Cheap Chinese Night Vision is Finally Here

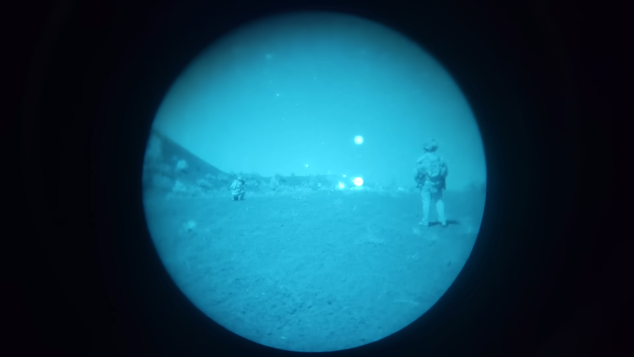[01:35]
very good But it's pretty expensive the nvm-14 and wolf-14 both have cheaper glass with cheaper
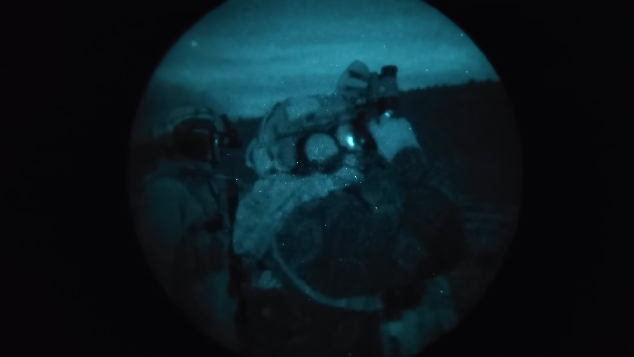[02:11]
Or maybe they'll weigh less or perhaps integrate in some kind of modular system And of course you can also get binocular night vision which is a
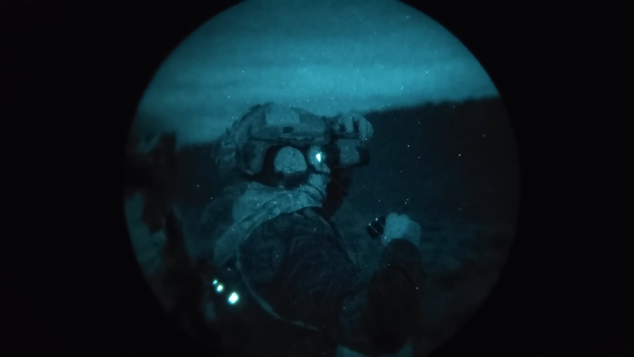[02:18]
huge increase in cost because you're paying for two intensifier tubes Two
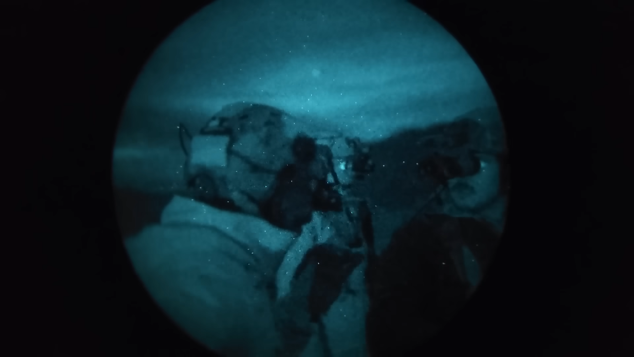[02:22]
sets of optics and a larger more complicated housing that can house all of that
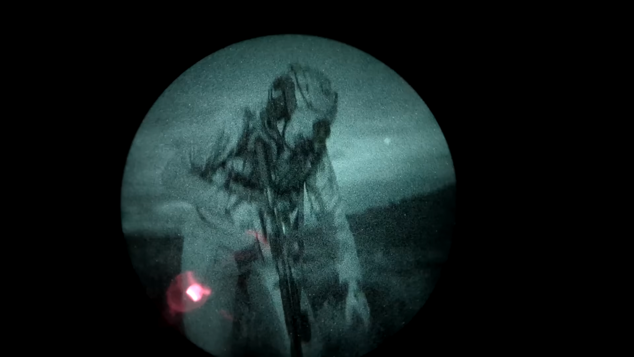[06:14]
As I was running, the left pod shut off Oh shit
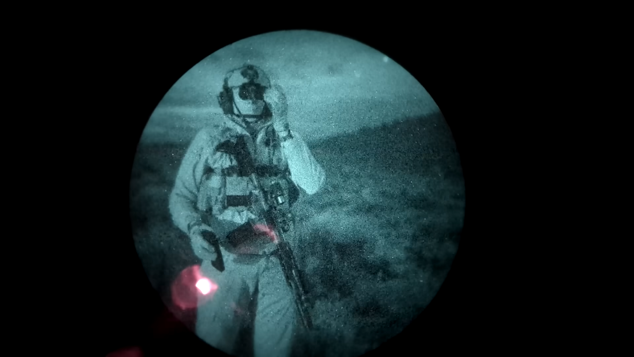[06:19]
Does it have one of those sensors that when it flips it auto shuts off? It does, but it's supposed to only shut off if it flips all the way up And then you flip the whole knot up But it's like an accelerometer maybe Oh, there it goes I just saw that It blinked off That is not good Do that again And the left one went that time Yeah, both of them And the right one went that time Yep, alright Do it again
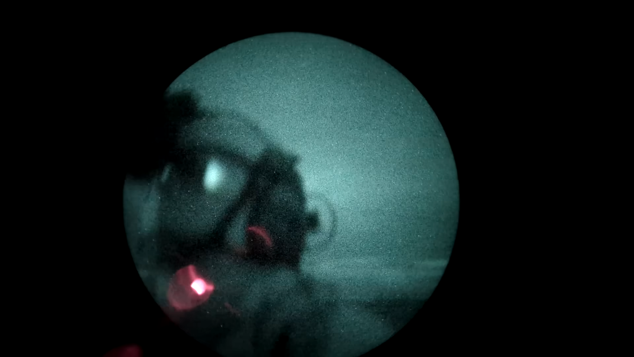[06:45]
Oh shit That's a pretty significant issue You don't
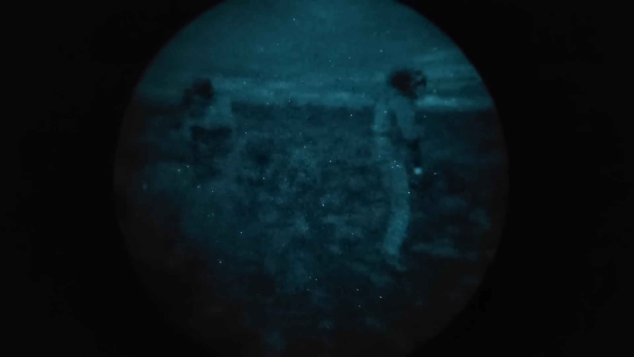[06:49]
want your night vision device to cut out when you're running Especially if it's over uneven ground So I just disabled the shutoff completely using the programming mode
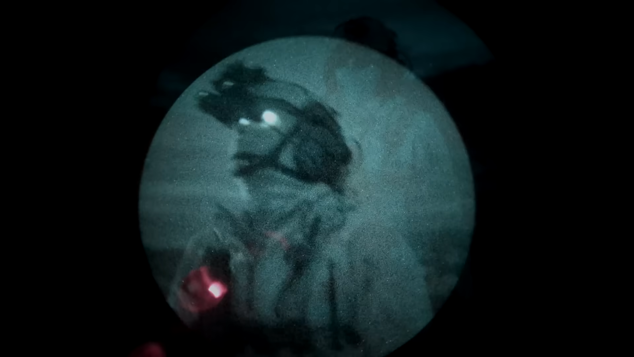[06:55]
Amazing
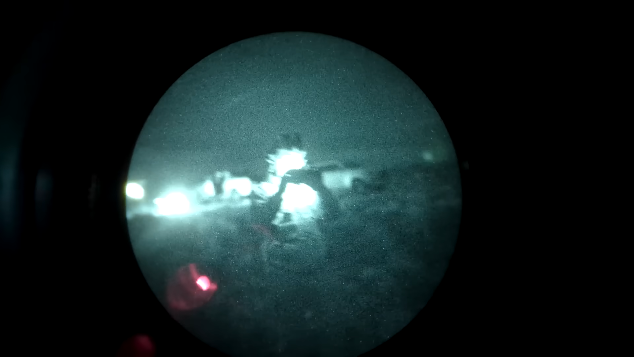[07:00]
Now I have a concussion and my nods are off I mentioned earlier
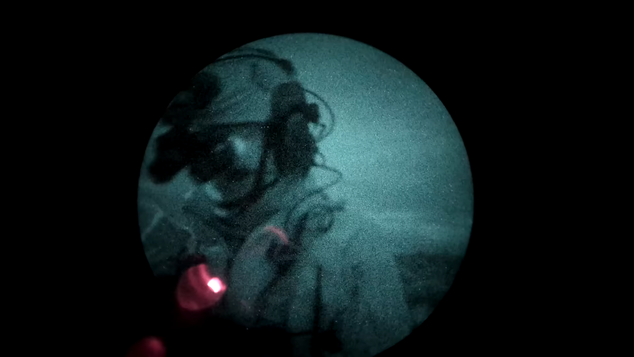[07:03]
that this is a very lightweight device But that they kind of cheated a little bit The objective and ocular lenses on the Jerry 31
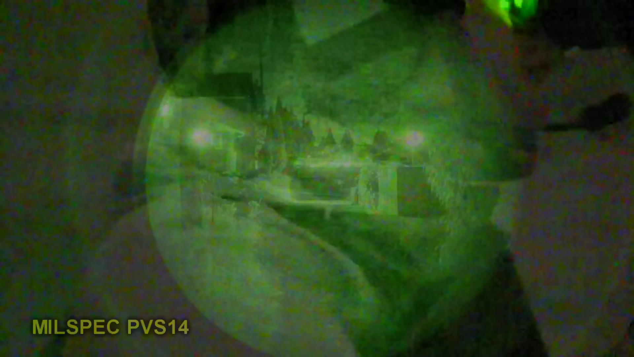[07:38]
you go back to that video one of the issues I had with the NVG-40 was really bad lens flare If you're looking at any light sources
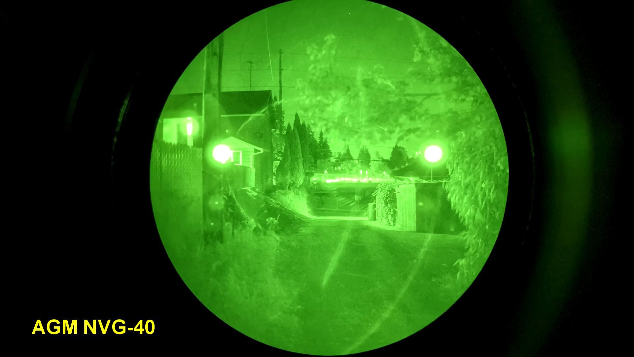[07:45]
The Jerry 31 doesn't suffer from lens flare as bad as the NVG-40 But it's not nearly as clean as mil-spec Carson glass The Jerry 31 also
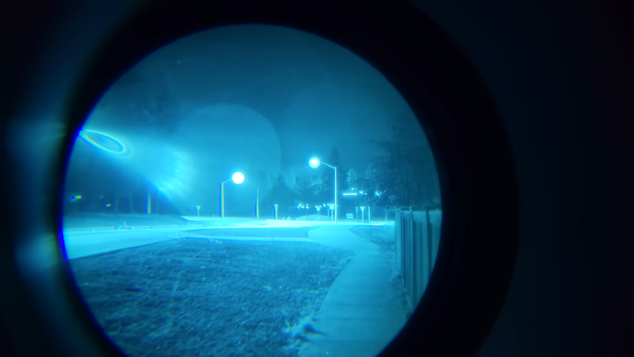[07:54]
has its own issue with chromatic aberration You can really see it in the periphery of the lenses If you start to look away from something,
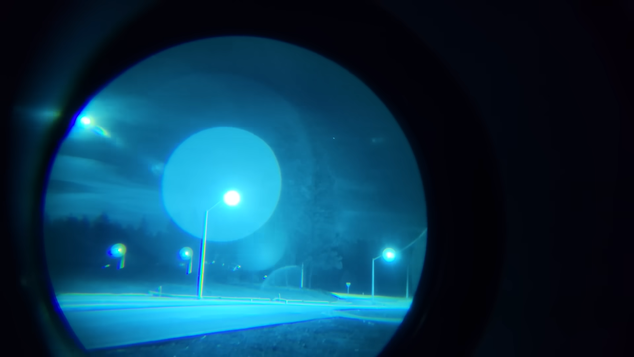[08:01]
anything in your peripheral vision gets a really bad blue shift It's really obvious to your eye, but kind of hard to capture on camera Hopefully I have some clips of a skyline showing you the effect As you can see when we look away from the hills The
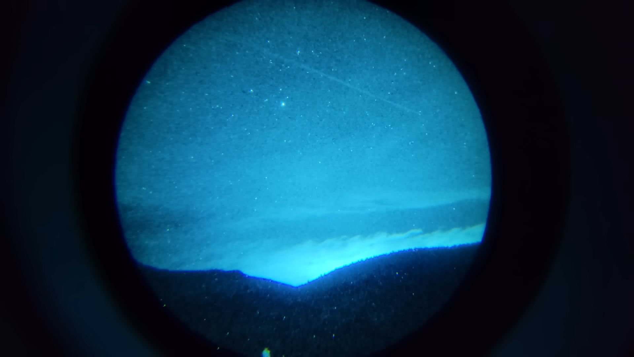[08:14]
blue smearing effect of the chromatic aberration should be pretty obvious on the skyline The main event, of course,
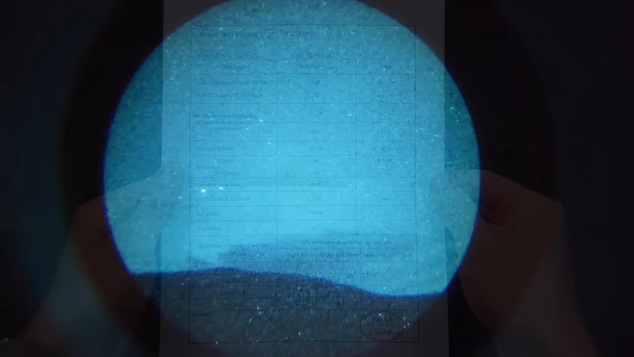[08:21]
is the intensifier tubes themselves Because that is the biggest driver of cost for a night vision device And that's one of the main
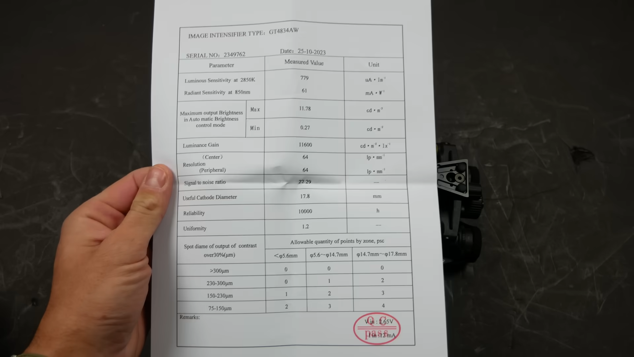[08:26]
reasons this thing can be so cheap These are Chinese NNVT Generation 2 Plus intensifier tubes I've used a lot of Generation 2 night vision,
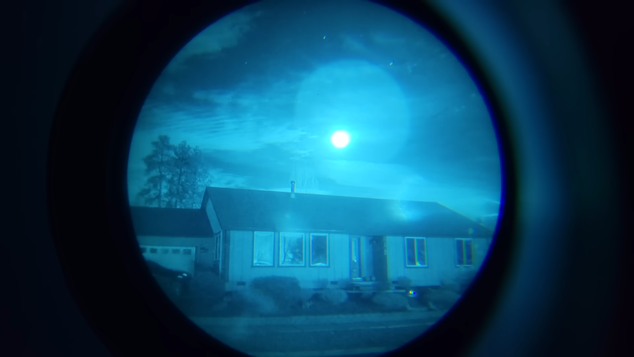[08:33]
both green and white phosphor These tubes appear to have very similar quality and performance To the Generation
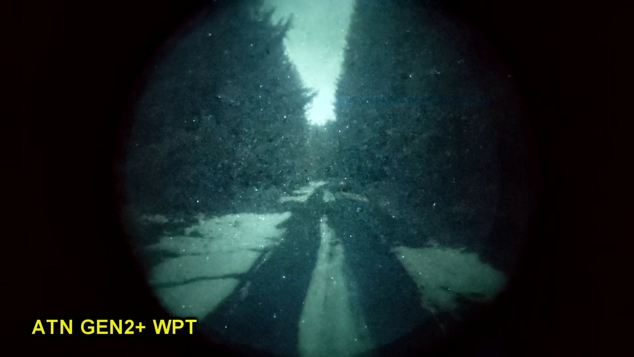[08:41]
2 tubes in the NVM-14 and AGM-Wolf-14 that I reviewed previously And neither those nor the tubes in this Jerry 31 Are nearly as clean and high
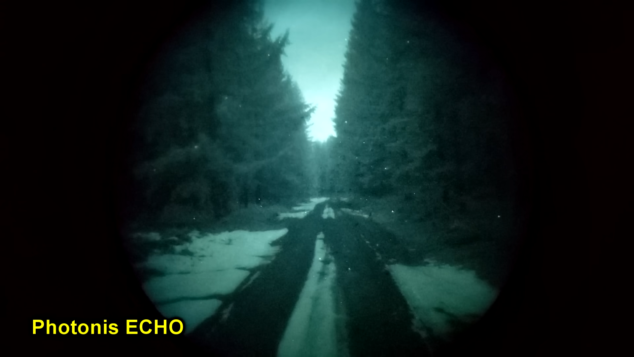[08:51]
quality as the Photonis tubes that I've used The main limitation of Generation 2 night vision,
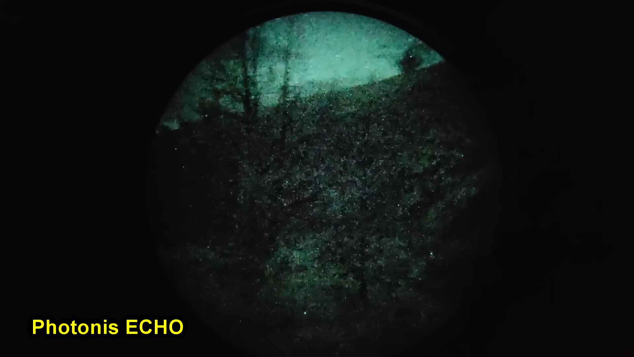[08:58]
including the Photonis tubes Is just the raw gain performance They do not amplify light as well as Generation 3 night vision That means that in very dim conditions,
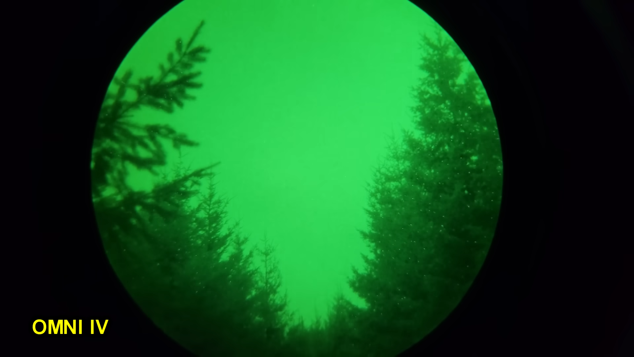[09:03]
Generation 2 night vision just can't hang with Generation 3 And Generation 3
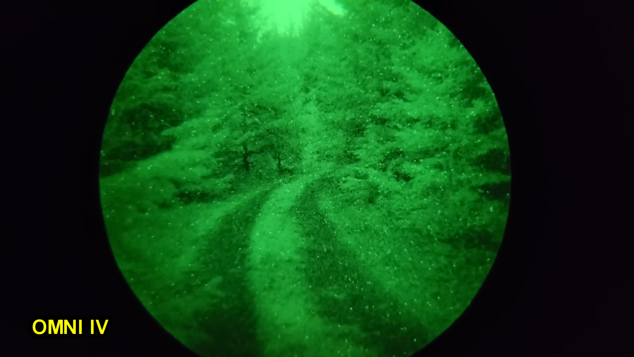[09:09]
thin-filmed is still lacking compared to unfilmed Generation 3 On one of the shoots where I was using the Jerry 31,
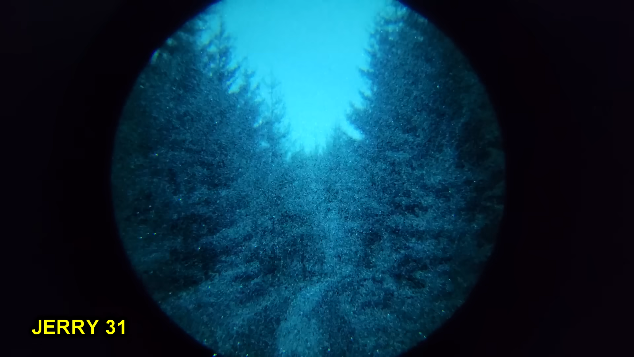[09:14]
it was a very dark night No moon, overcast,
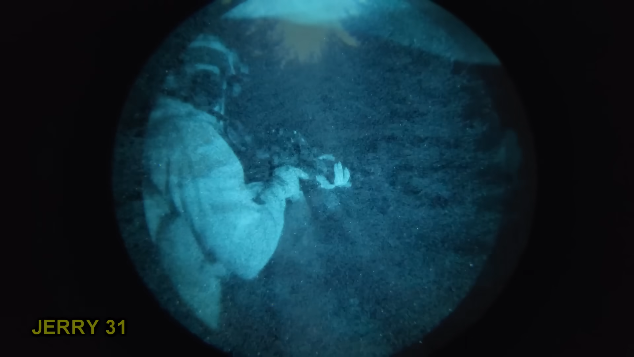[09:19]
and very far from any city center The image I got from the Jerry 31 was very dim However,
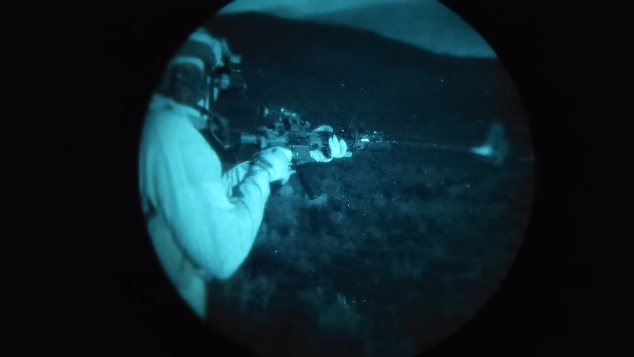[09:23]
it was still fairly usable Not on par performance-wise with even my very old Generation
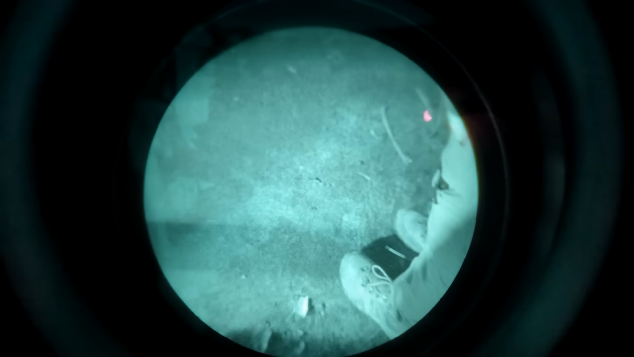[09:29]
3 green phosphor tubes Why is one dark as dick?